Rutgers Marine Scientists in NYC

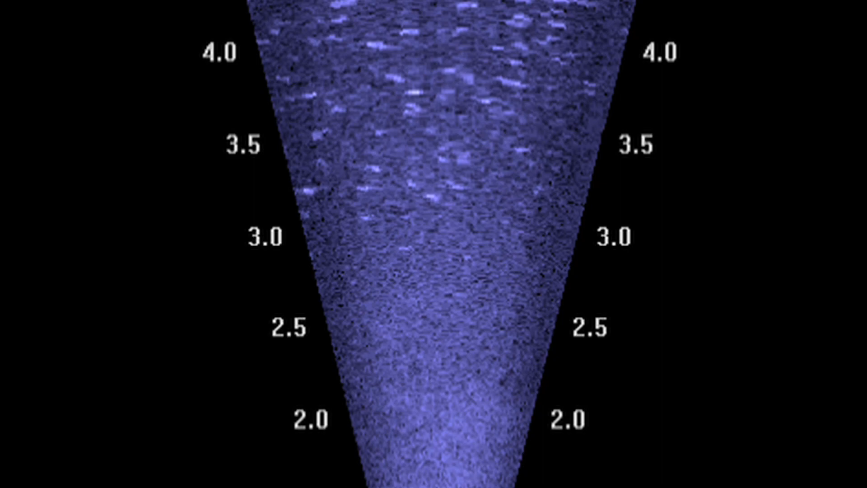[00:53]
fish underwater and they're going to paddle slowly from fixed distance out all the way
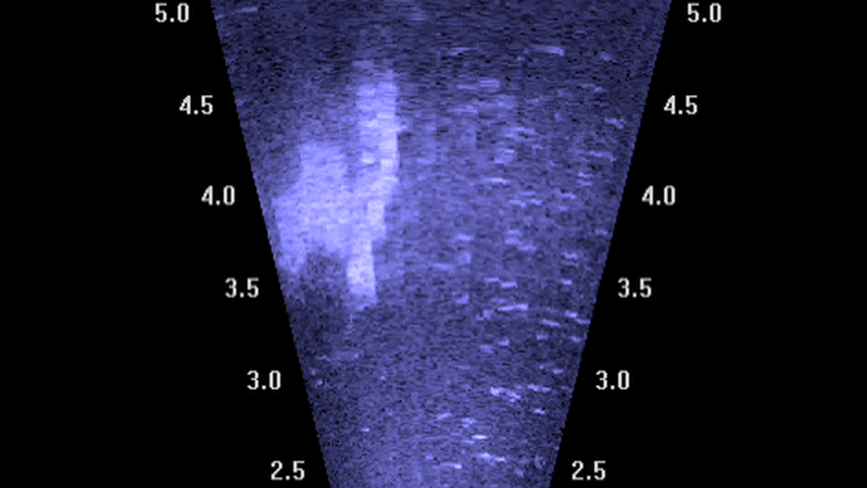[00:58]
to the center of the pier paddling at a fixed rate and they're going to be talking